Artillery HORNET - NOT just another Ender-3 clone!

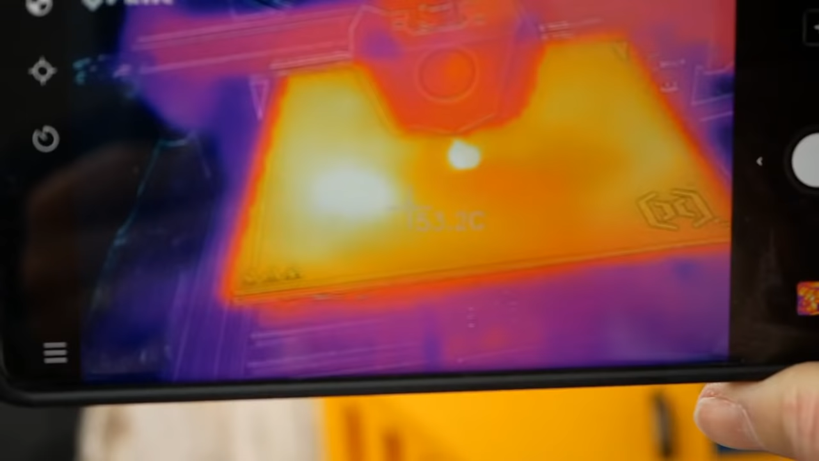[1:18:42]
I don't know if this is due to the cooling fans, but yeah, there's 50 right here, or if it's just due to the emissivity of the bed, but there seems to be quite a hot spot
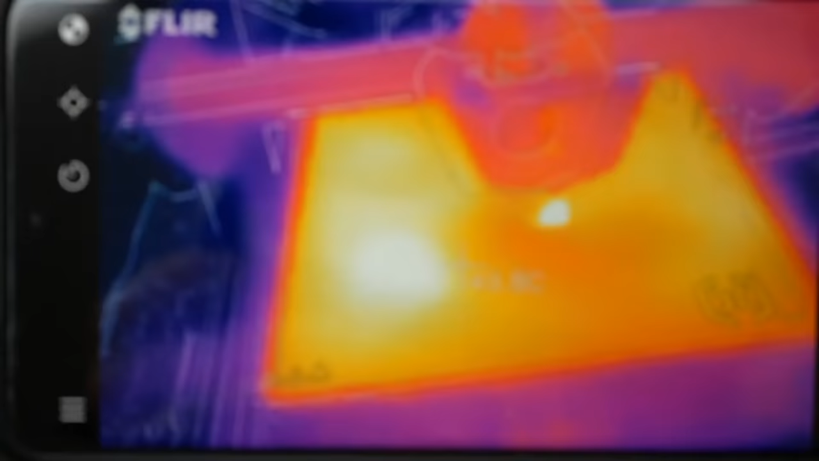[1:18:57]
on that side. It's hard to say, as I said, it always depends on the emissivity of the material.
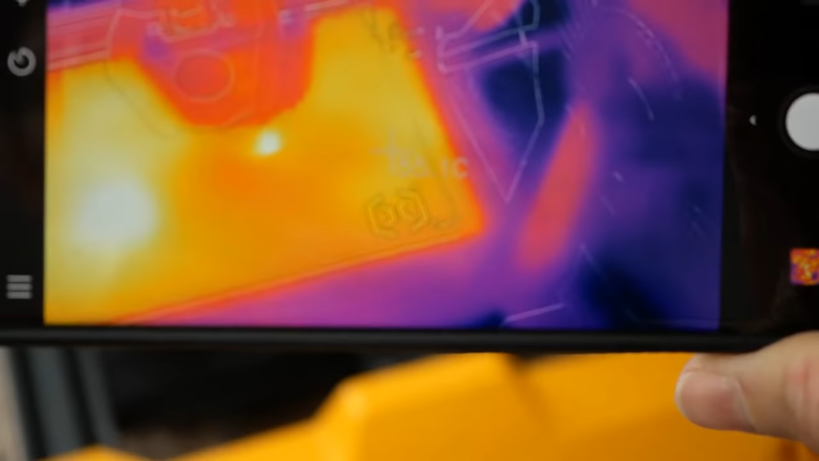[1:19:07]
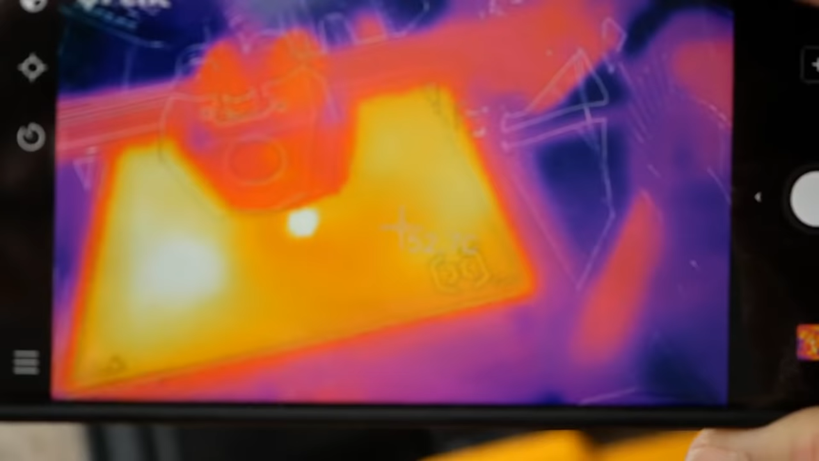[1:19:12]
But it doesn't look to be like super evenly. We have 50 right here. This is just the reflection of the hot end.
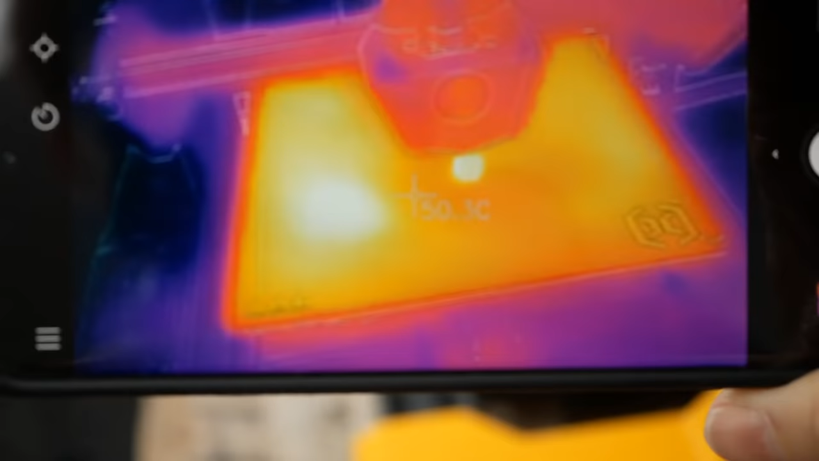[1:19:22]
And this looks really weird. There's a real hot spot on that side.